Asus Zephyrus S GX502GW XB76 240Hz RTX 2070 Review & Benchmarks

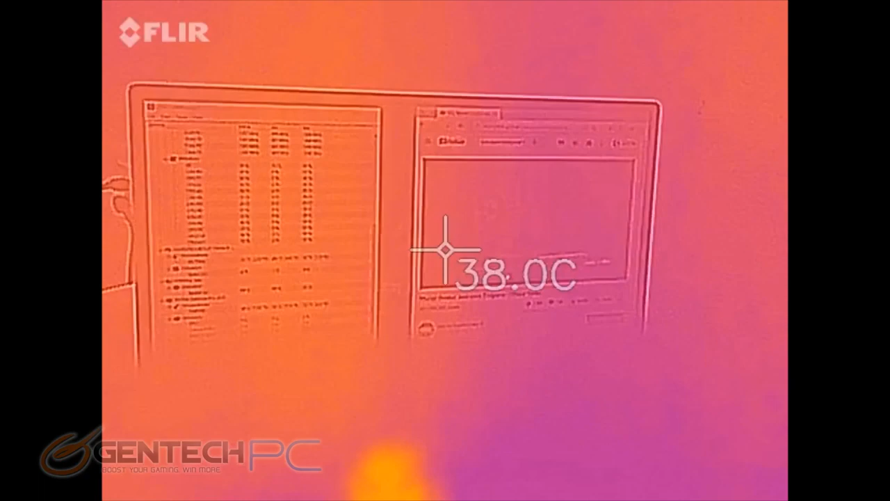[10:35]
On screen: spot 38.0°C
So we have an infrared camera here that will tell us all the temperatures of the unit so we can visualize those and get some number readings. What we're looking for here is to make sure the heat is coming out of the system and not building up in anywhere that your hands are going to touch because that makes for an uncomfortable experience and some sweaty palms. So here we can see the hand area is nice and cool. The keyboard area does show some higher temperatures which is usually a
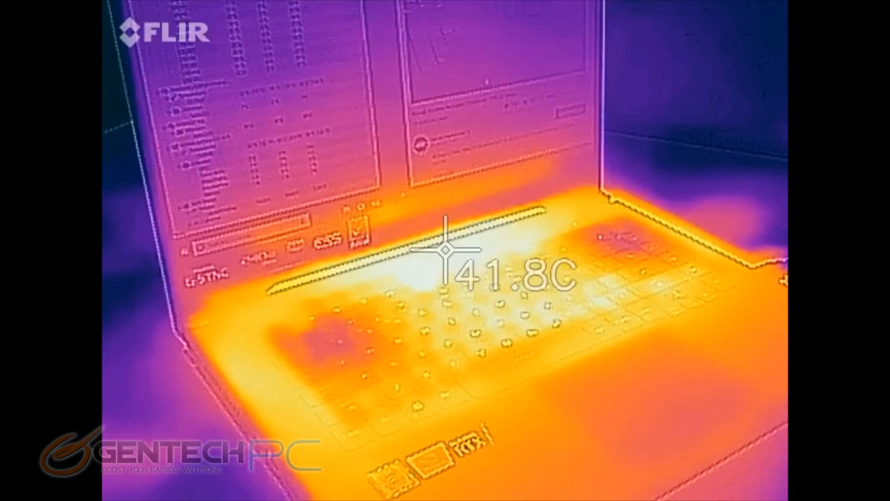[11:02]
On screen: spot 41.8°C
good sign that shows that heat does escape out of the the keyboard and that helps with ventilation
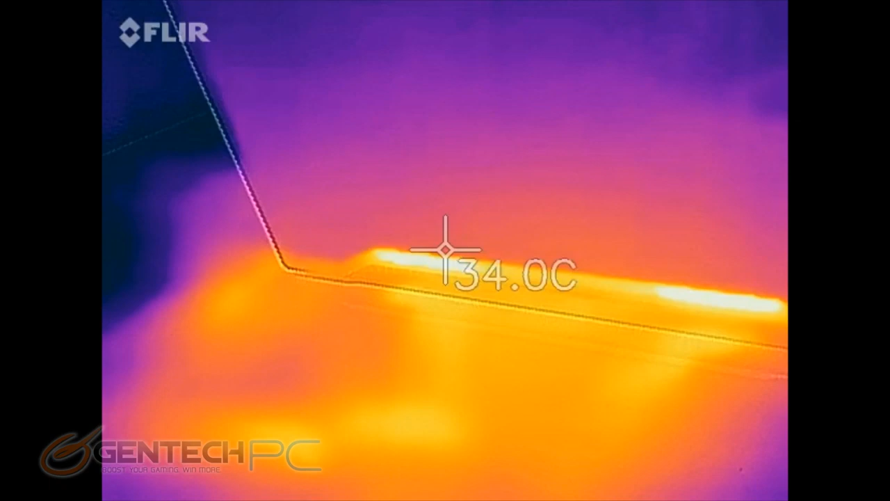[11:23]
On screen: spot 34.0°C
The higher than over here the better because that means the heat is leaving the system.
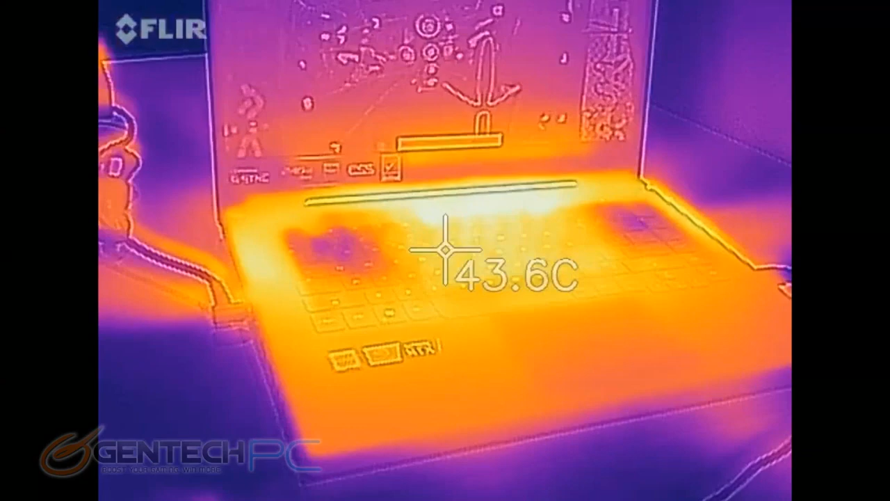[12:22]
On screen: spot 43.6°C
We don't see very much of a raise in temperatures here right now. Now over time things could slowly build up a little bit more, but it's a good sign that the system is actually taking care of most of the heat. Now the best readings are going to be after the benchmarks are done and we'll go check our internal temperatures
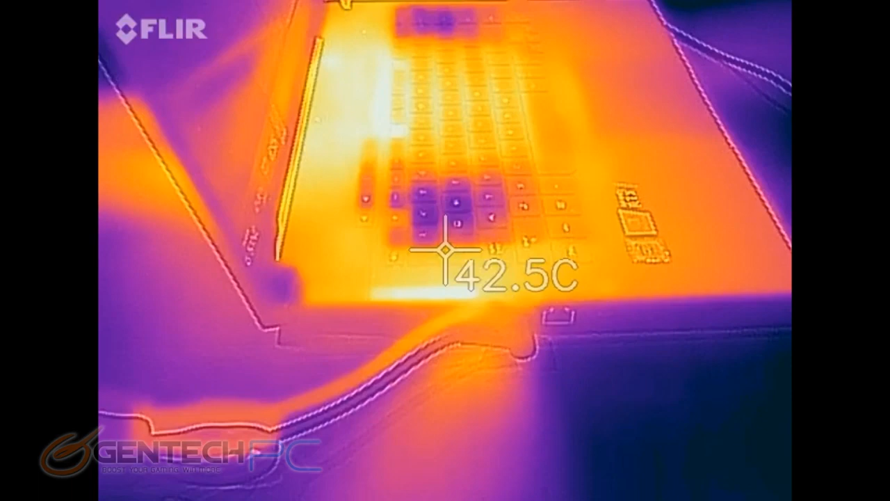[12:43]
On screen: spot 42.5°C
again that we used the sensors to read and we'll see how much of those have gone up. Now you do see here that the jets across the table are showing
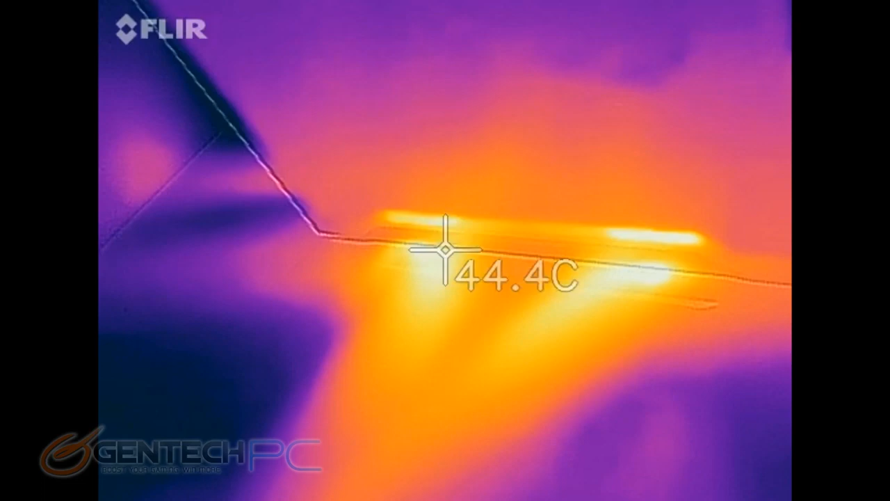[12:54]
On screen: spot 44.4°C
through the infrared camera because that heat is really getting blown out of the system and that's a good sign and it looks cool.